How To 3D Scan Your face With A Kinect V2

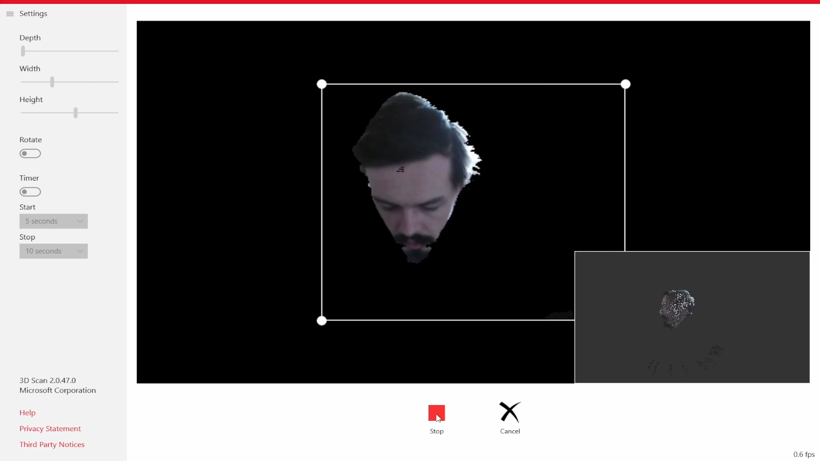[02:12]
back to center, and press the scan button. Now you have the option to open in 3D builder.